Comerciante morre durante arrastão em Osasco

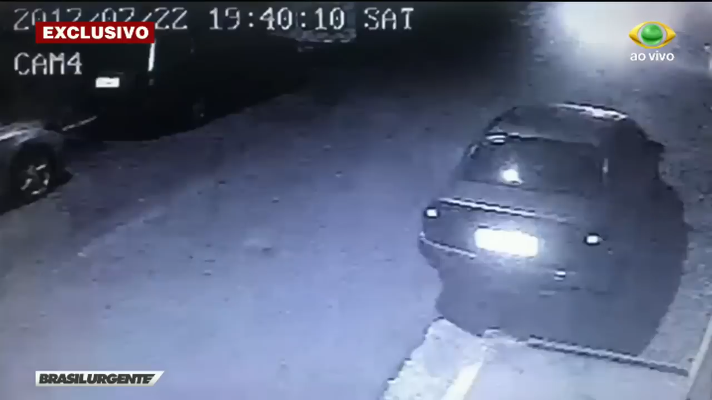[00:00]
Passavam das sete e meia da noite quando a câmera de segurança da rua mostra o clarão do alto do vídeo. É o motorista que está sendo vítima de arrastão. Um segundo carro se aproxima, mas o motorista percebe o roubo e volta em marcha ré. Os assaltantes vão atrás. O outro ângulo da câmera de segurança mostra o motorista sendo parado e roubado.
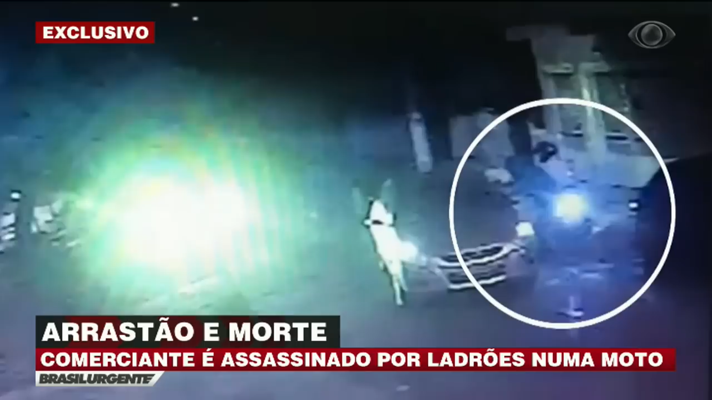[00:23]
Veja que atrás dele tem mais um carro. É o do comerciante que será morto com um tiro no peito. Depois de assaltar o segundo carro, os bandidos vão para o terceiro. Só que o comerciante acelera. Os ladrões atiram e fogem.